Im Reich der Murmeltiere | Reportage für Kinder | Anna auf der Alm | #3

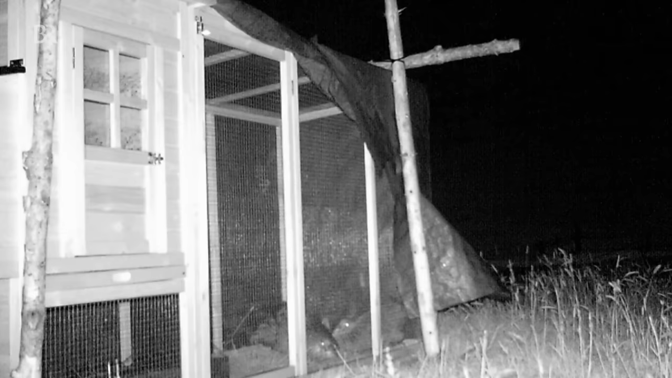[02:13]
Oh, eine Fledermaus. Ah ja. Na ja, die war es ja wohl nicht. Das wird schwierig. Fledermaus und Huhn. Also ein Größenunterschied.
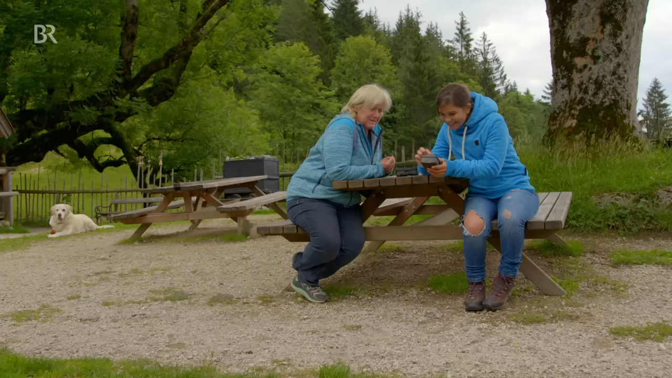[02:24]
Ein bisschen viel. Schauen wir mal weiter. Da ist noch mehr drauf.
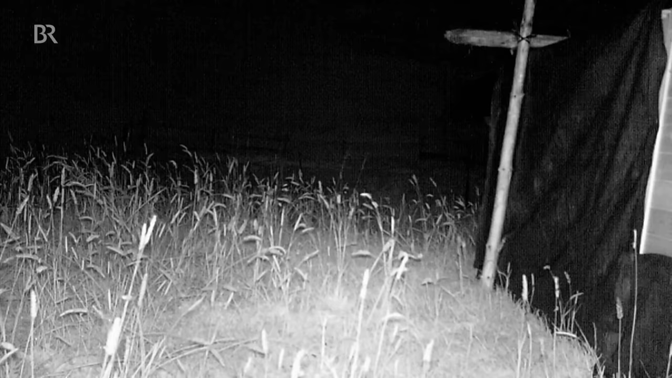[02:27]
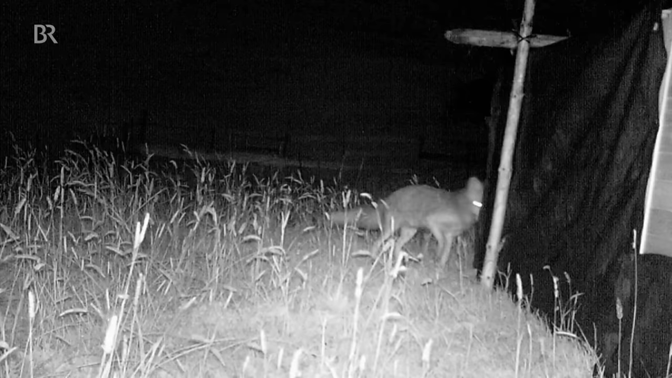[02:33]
Das ist jetzt keine Fledermaus. Das ist ein Fuchs, oder? Ja, genau. Also hatten wir mit unserer Vermutung recht.